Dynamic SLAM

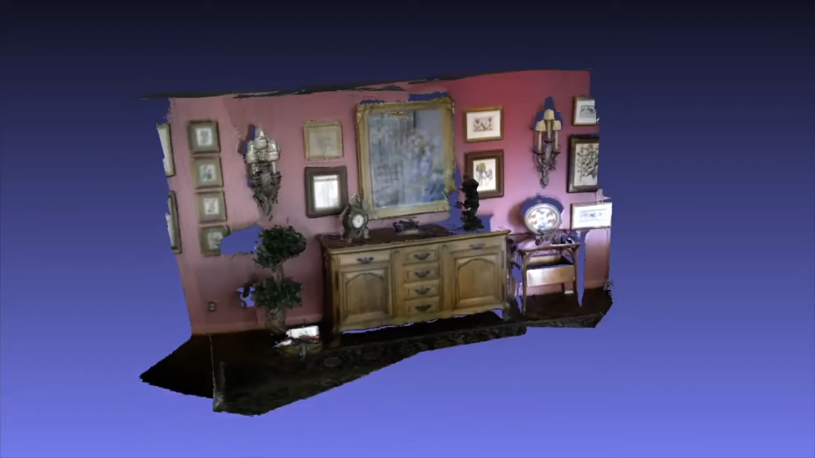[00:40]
These include capturing accurate photorealistic 3D models while handling changing scenes with varying lighting conditions and occlusions.